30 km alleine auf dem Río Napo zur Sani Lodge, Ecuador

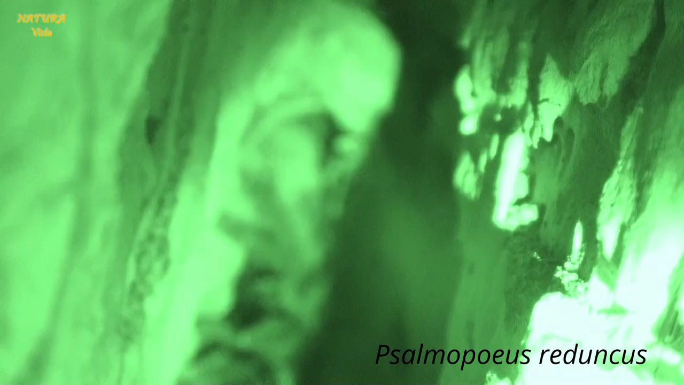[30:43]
Bis heute betrug die größte Höhe, in der ich eine Vogelspinne gefunden hatte, 28 Meter. Dieser Rekord wurde heute gleich zweimal gebrochen.
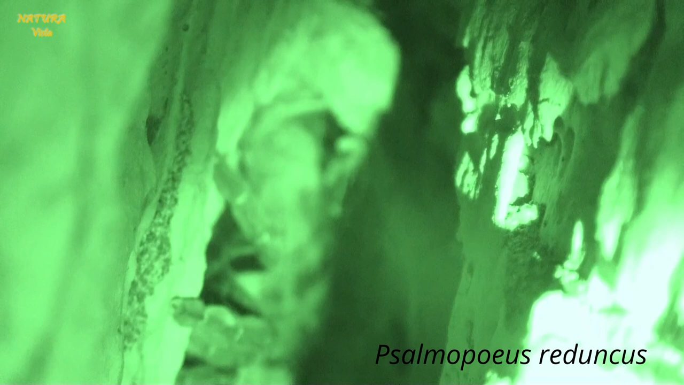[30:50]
Vorhin mit den 33 Metern und jetzt mit der Vogelspinnenhaut und diesem prächtigen erwachsenen Weibchen.